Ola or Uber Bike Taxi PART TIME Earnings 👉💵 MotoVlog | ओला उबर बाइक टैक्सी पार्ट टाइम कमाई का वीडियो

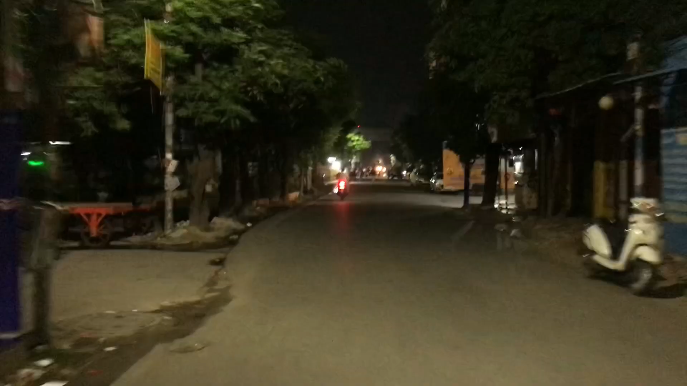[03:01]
दिलसुनर का एरिया जो है, अभी जो मेन रोड आपको नज़र आ रही है, स्ट्रीट जो दिख रहा है आपको, मेन रोड जो दिख रही है,
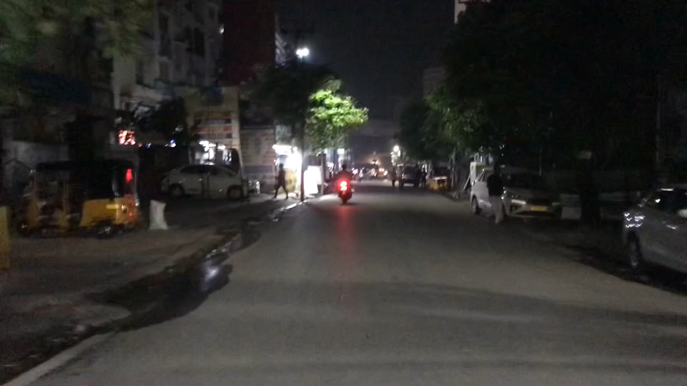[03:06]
यहाँ पर आपको राइट साइड ज़्यादा आएंगे, और यहाँ पर क्या है महफिल होटल है, लेफ्ट साइड पे महफिल होटल है,